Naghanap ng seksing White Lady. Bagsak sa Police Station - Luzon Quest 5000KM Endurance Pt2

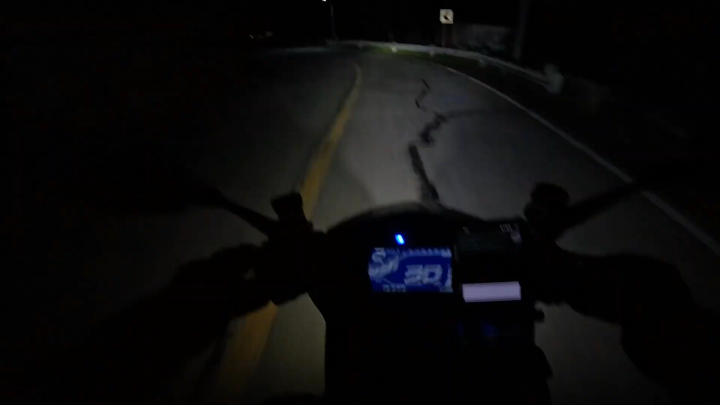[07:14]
Ganito yung mga feeling na ayoko, eh. Mga lugar na ayoko na dinadaanan.
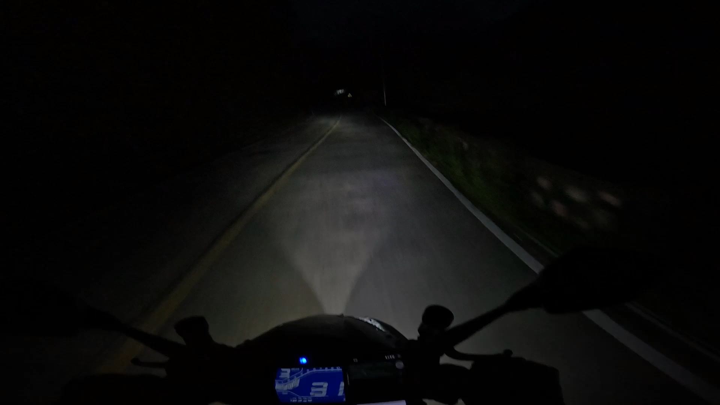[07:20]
Lalo na kapag gabi. Tapos yung street lights, napakadilim. Tapos ayan, trap road.
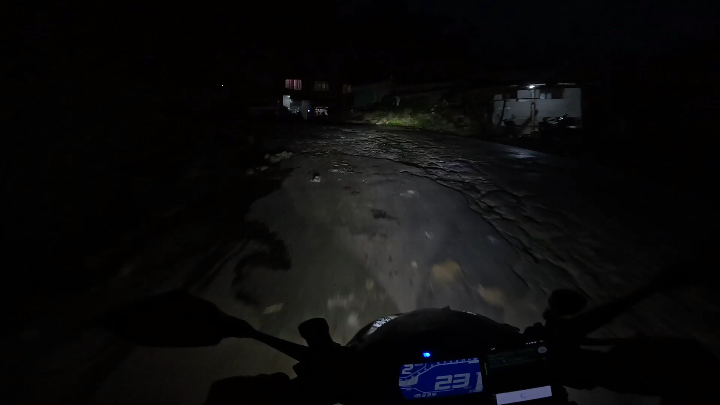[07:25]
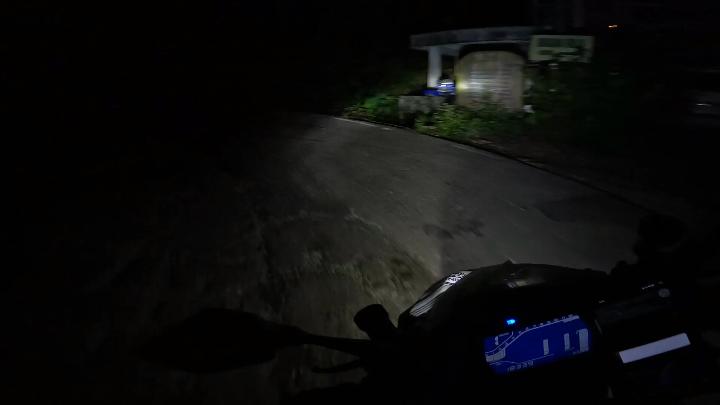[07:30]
So yung short, ang hirap ng kalsada. Tapos yan, zigzag, napakadami. Para kang, para tong ano, yung bito ko ng manok. Ay hindi, para tong bungabon nung hindi pa konkreto yung kalsada to. Nadaan na ako dun, eh. Sa bungabon ng hindi pa konkreto yung kalsada. Kasi talagang ang tagal ko nung tinaanan yun. Puro banlik, puro putik. Parang mali yata ako ng desisyon, eh, na tumuli pa dito sa next destination ko.
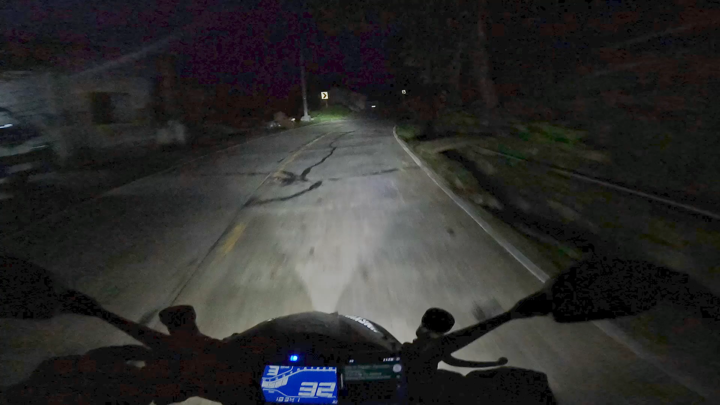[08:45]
Nanti mga lugar na tipong kala mo biglang may lalabas na white lady, o yung mga nananggal, eh. Pakadilim.
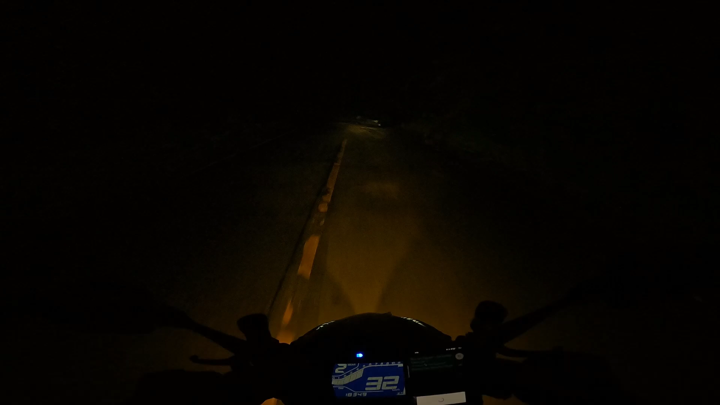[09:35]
Kaso wala, eh. Pag-isa ako, eh. Oh my God! O, oh, diba? Dinagdagan yung excitement. Tank. Bad trip. Ang kapal ng fog. Diyos ko. Diba?
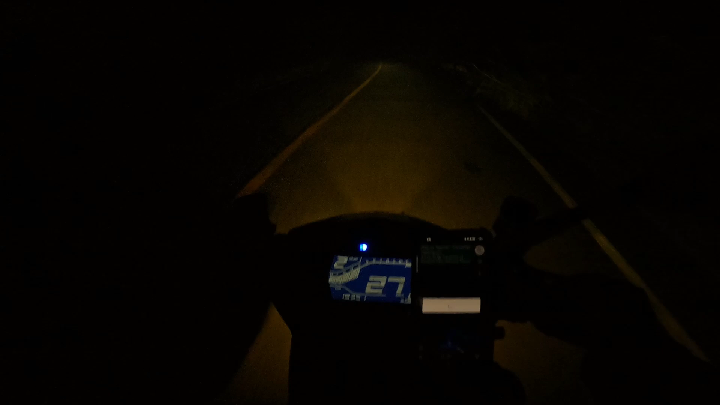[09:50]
Hmm. Wala na lang yung multo yung lumabas, eh. Hehehehe. Kapal ng fog, oh. Trip, wala akong makita. Wala akong makita.
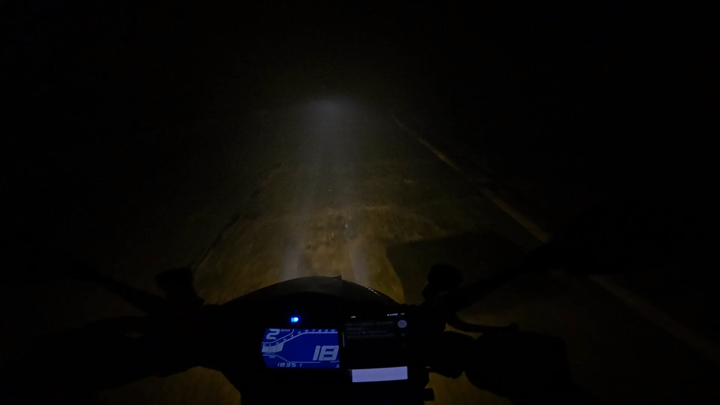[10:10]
Ay, kapal. Sobra kapal ng fog. Ah. Oh my God. Sabi ko sa'yo, huwag ka lang uulan. Wala pa ba yung multo?
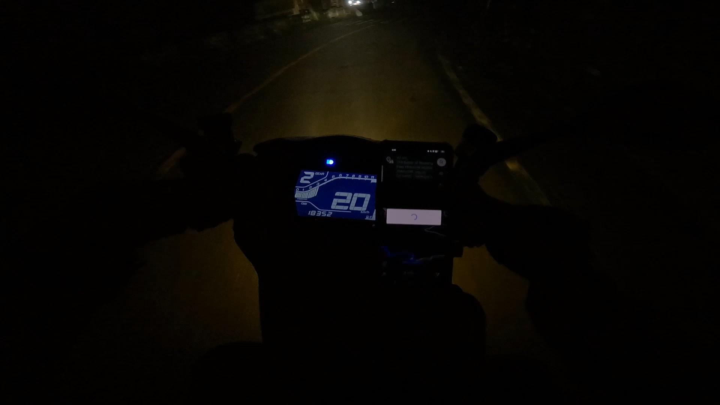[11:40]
Grabe, takbo ko 20. So nandito tayo sa Besang Pass Natural Monument Landmark.